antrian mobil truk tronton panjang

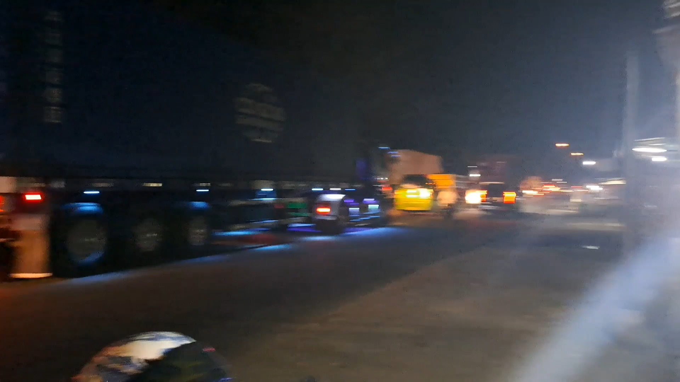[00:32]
Oke, teman-teman nih, selamat malam Selamat berjumpa di Dera Jalan Raya Cirarawi ini Oke,
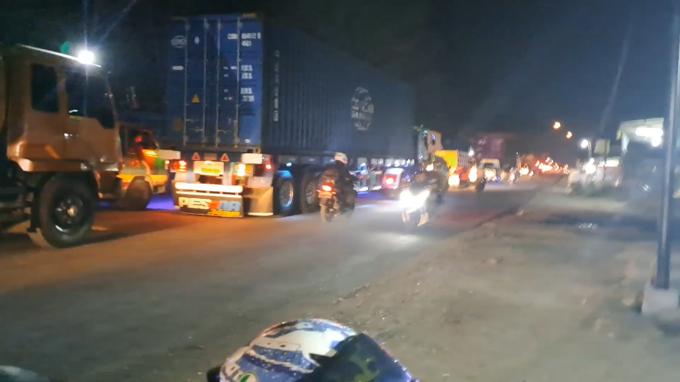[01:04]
40 Anak Ini udah dari tadi macetnya ya, teman-teman
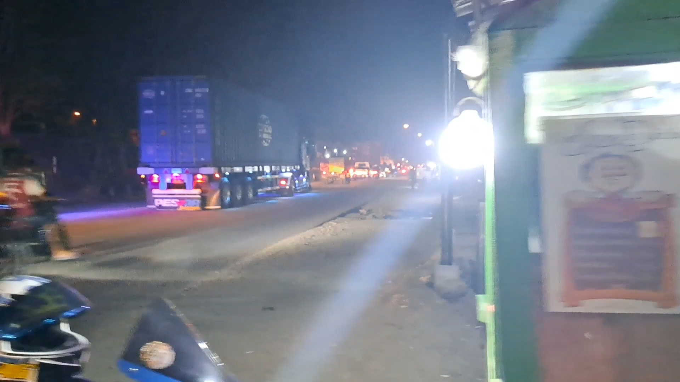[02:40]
Hah Oh renovasi jembatan Nah didi disabulahkan
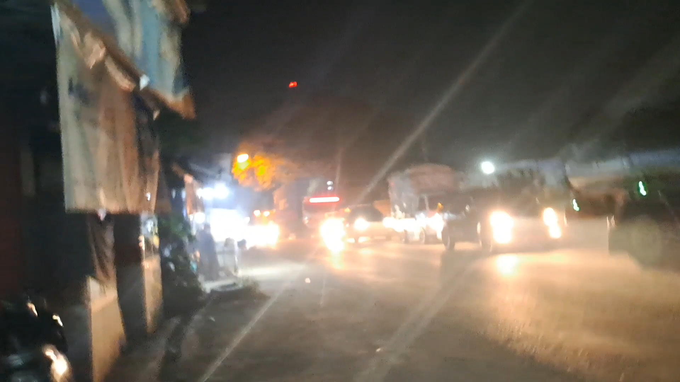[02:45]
kunang Di jembatan ya Didinya dihandap Hah dihandap ya
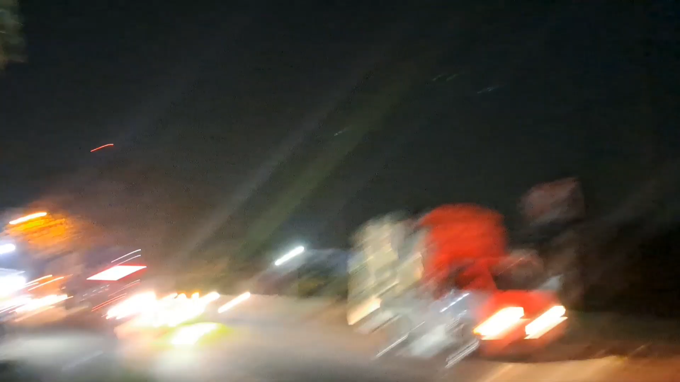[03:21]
Maju Cuman beberapa meter ya Nih Maju lagi Berhenti lagi Maju lagi Berhenti lagi